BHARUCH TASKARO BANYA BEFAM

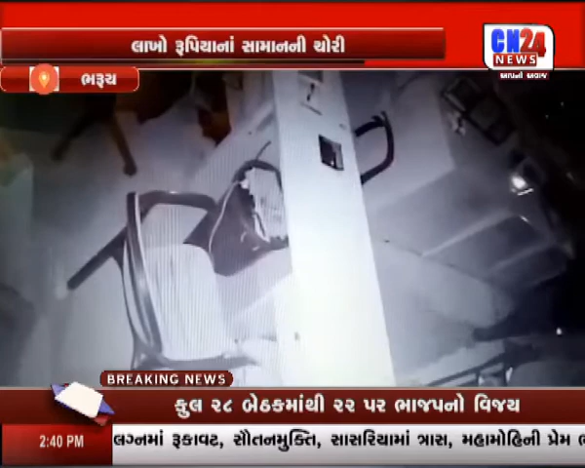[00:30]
खड़ बढ़ाट मची गहोतों मोबाइल शॉप मा लाखो ना मोबाइल ने सामान नी चोरीनी समगर गटना दुकान मा लगावा मा अवेल सीसी टीवी कैमेरा मा कैथ वा पामियाती जमा सपस्ट
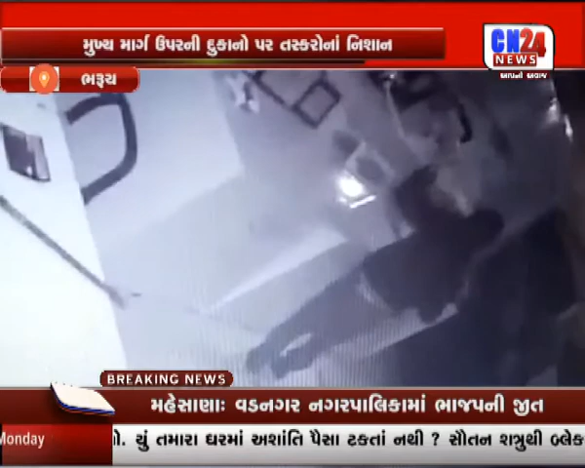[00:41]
पने तसकर � दुकान मा प्रवेशकरी ने दुकान मा रहला सामान ने उठान तरी करतो नजरे पड़ी रहो शे अने मिनिटों ना समय मा समगर गटना ने अंजाम आपी ने लाखो रुपया